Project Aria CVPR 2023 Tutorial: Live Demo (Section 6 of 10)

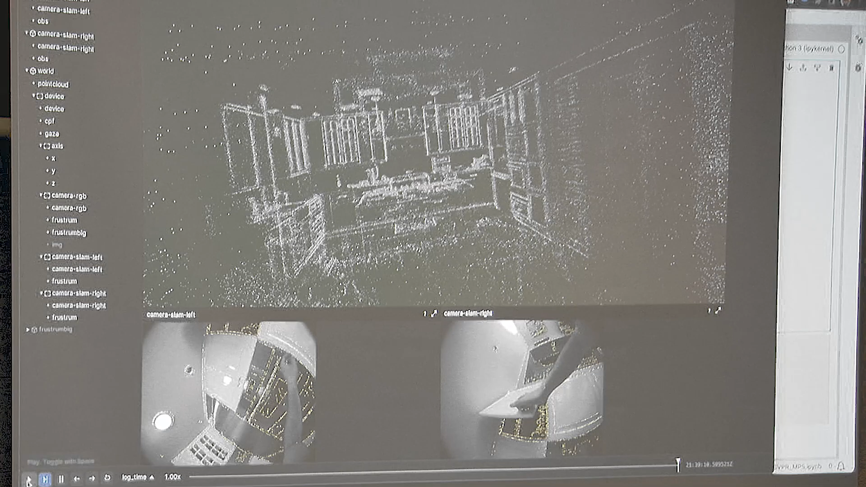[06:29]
So let's play it from the beginning. Oops. Too fast. Okay. Here. Here, you see this, the global point cloud here being projected onto 2D images, 2D slam images.
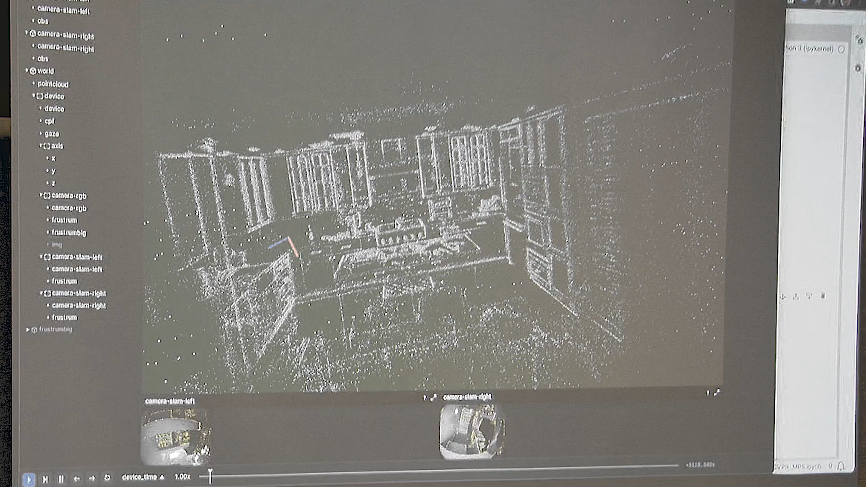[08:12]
So, this is basically raw MPS poses visualized in 3D with the point cloud. I will minimize the camera images here.
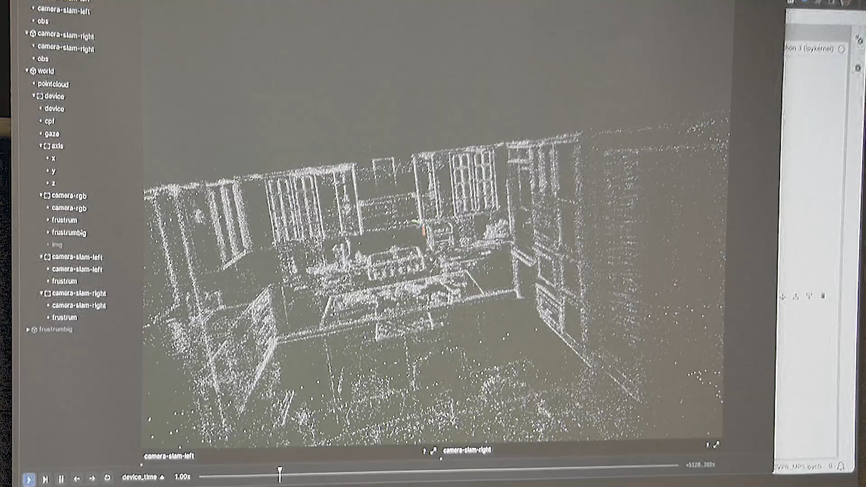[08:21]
Not very interesting anymore. But that looks like somebody moving in the kitchen and cooking and doing stuff. Right?
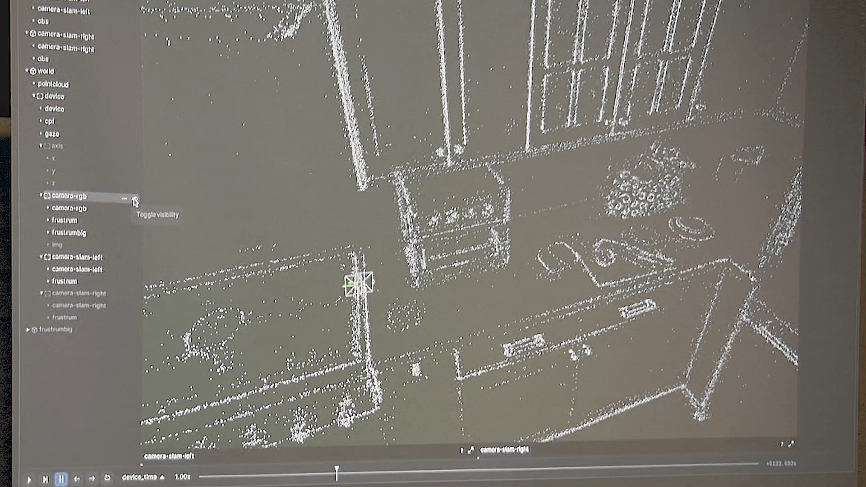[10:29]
Right? And that's the right SLAM camera. And now, if I play it, it's all going to move together, because it's rigidly attached. This is what we expect.
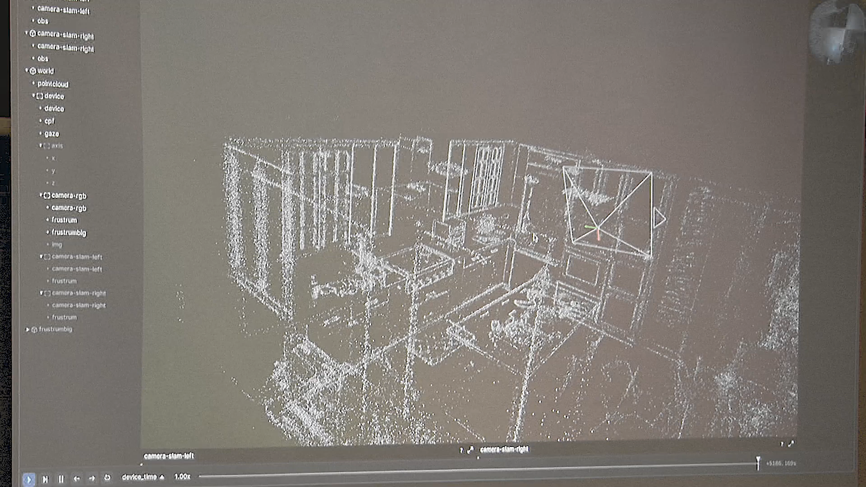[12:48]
I will deactivate the slam and RGB cameras here. And this is essentially a similar frustum that you saw in some of the other videos. And if I play it, okay, it's starting to play.
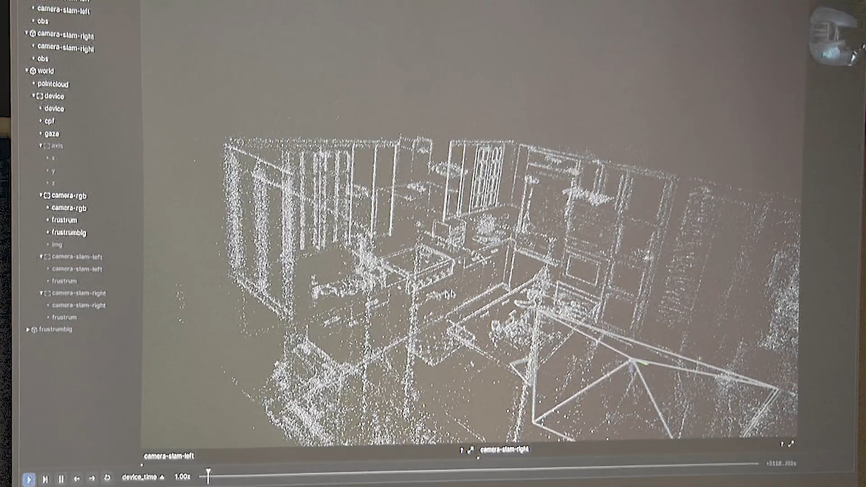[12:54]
And then here on the left, you see the RGB feed. Okay, I'm going to pause there. And you see how this is distorted, right?
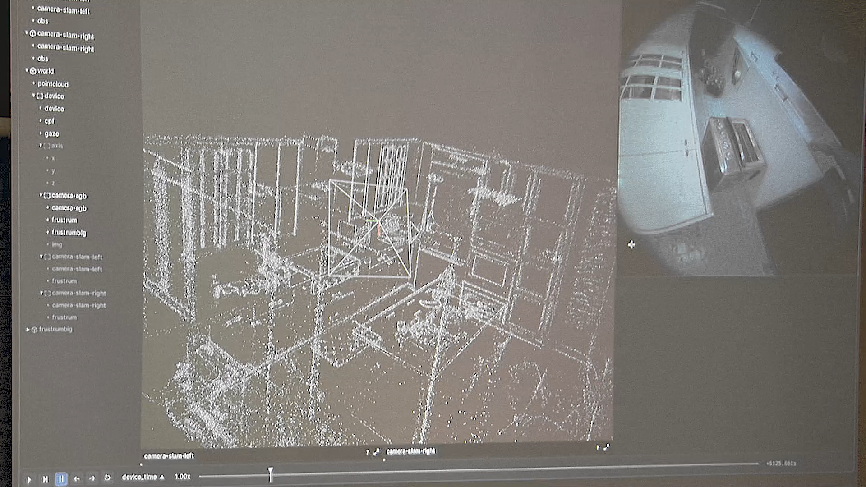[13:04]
Okay, where is our RGB undistorted image? Okay, it's in there. So, you see, it's now rotated correctly, thanks to the extrinsic calibration. And look, the distortion here is already corrected here. This line is straight.
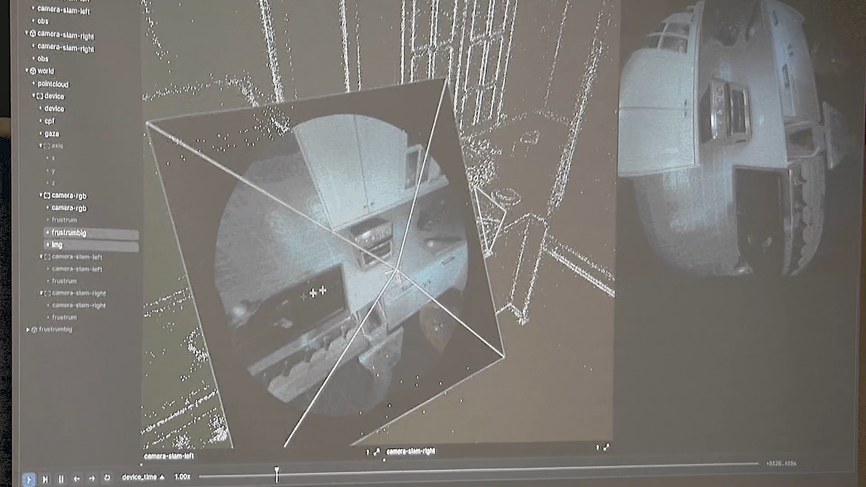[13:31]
So, now what you're seeing here is the camera feed, the poses, the point cloud, and everything coming together.
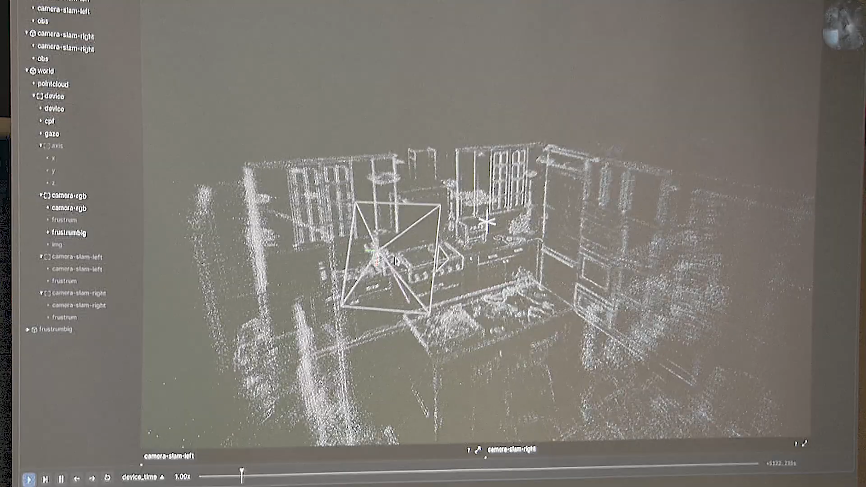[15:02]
You see the small offset between where the pyramid starts and the eye gaze origin. It is... It's the CPF offset from the RGB camera.
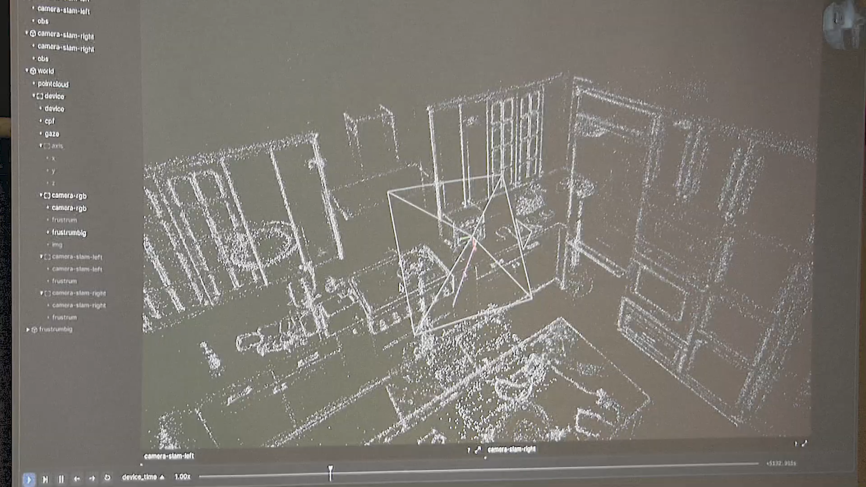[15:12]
And if I turn on the RGB camera feed... Oops. Okay, they're gonna... That person's gonna come back. Then it'll make sense. Yeah.
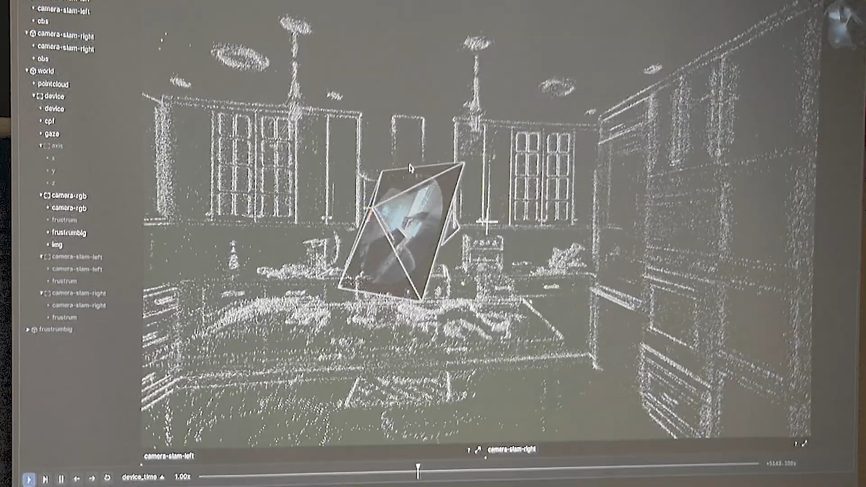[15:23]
So, you see how eye gaze precedes the user interaction. See, the person is already looking before they turn. It's...
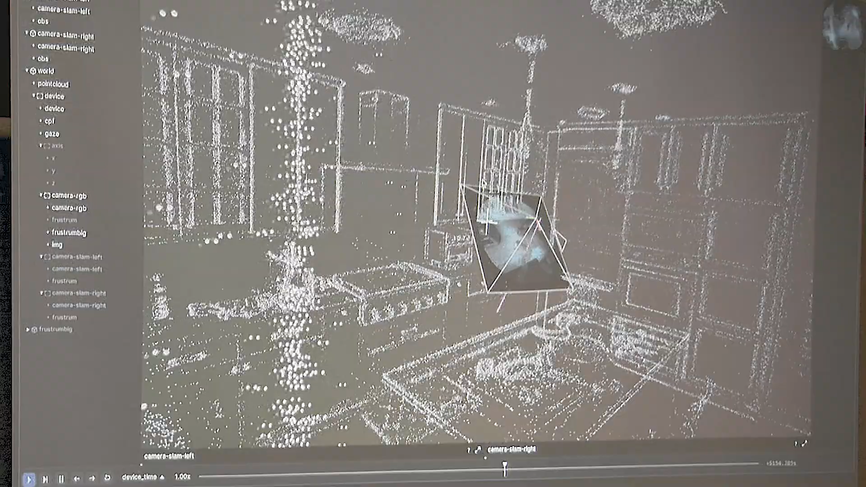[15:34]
It's... Very, very easy to visualize all of this. I want to pause here and see what we have here.
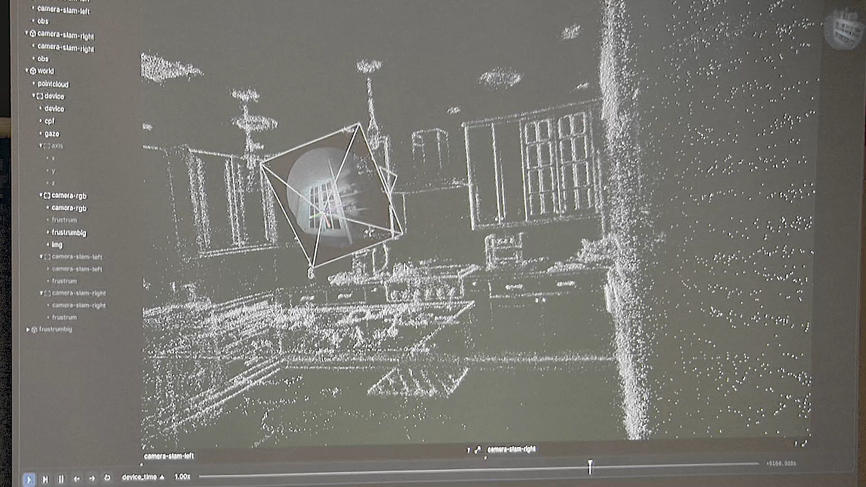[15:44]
For this to work well, a lot of things have to come together.
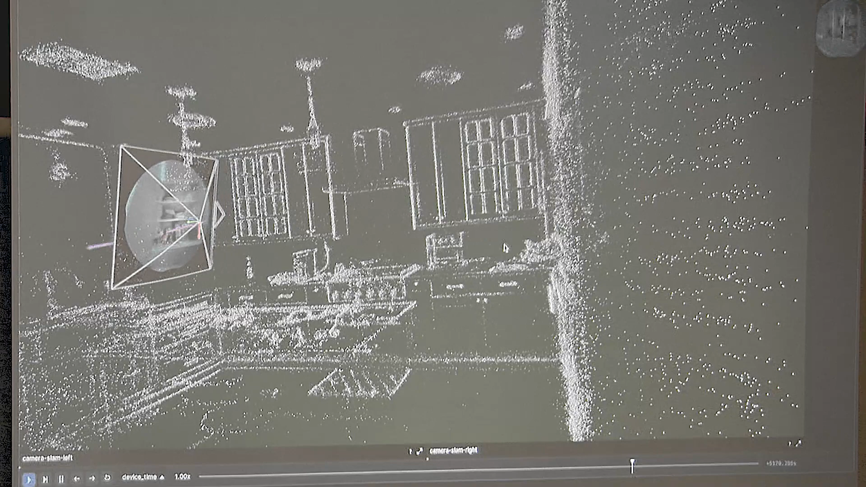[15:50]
The global point cloud for context, the trajectory for telling where the user is, the intrinsic and extrinsic calibration. Like this...